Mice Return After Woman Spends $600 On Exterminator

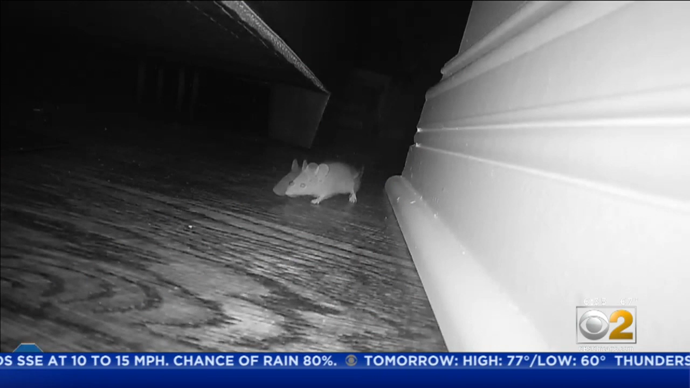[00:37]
MY KIDS ARE LIKE, THERE'S A MOUSE, THERE'S A MOUSE.
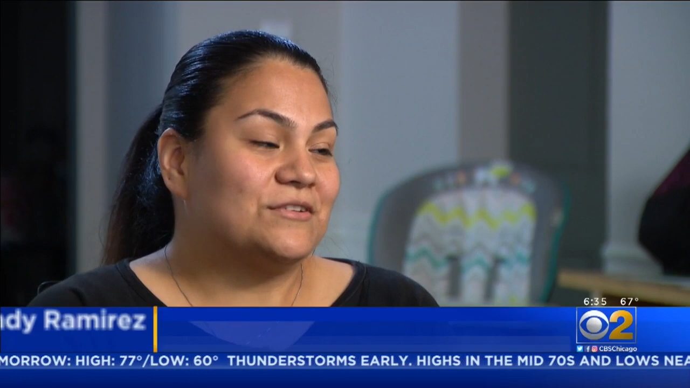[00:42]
SO WHAT WE DO IS JUST GRAB IT, THROW IT IN THE TRASH AND WE'RE LIKE, UGH, ANOTHER ONE. HERE WE GO AGAIN.
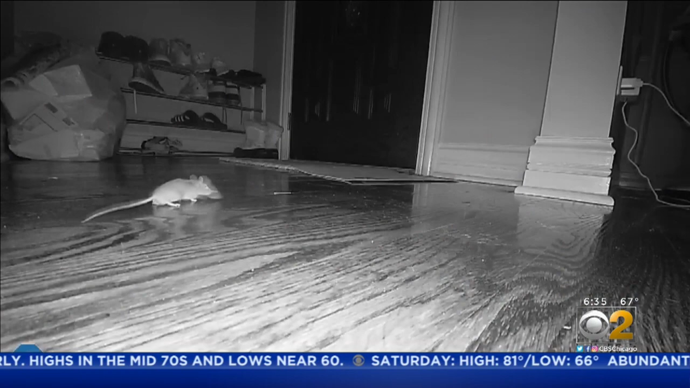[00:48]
YOU SEE THEM RUNNING BACK AND FORTH AND YOU EVEN SEE THEM RUNNING BY THE MOUSE TRAPS. WE PUT MEAT ON IT AND CHEESE ON IT.